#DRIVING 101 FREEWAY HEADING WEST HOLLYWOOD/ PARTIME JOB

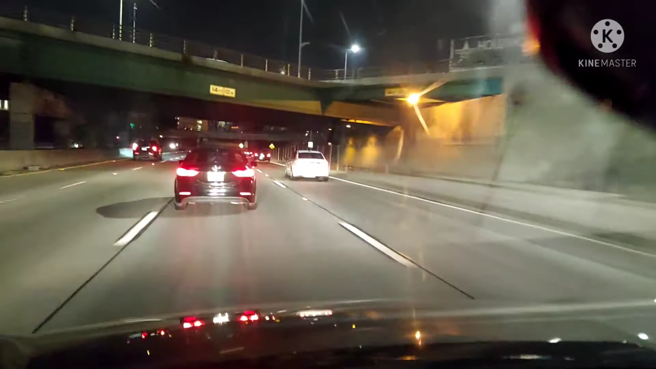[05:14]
sa freeway, tingnan nyo mga kusa. Magsisiksikan dyan kasi yung mga lalabas na yan eh. Ayan ito mo. Para, bulo-bulo sila, ayan agawan sila ng ayan o, dito sa lane ko, wala masyado. Pero dahil sa kanan, tingnan nyo. Yung pumasok na ka na yan, sa Sin Boulevard.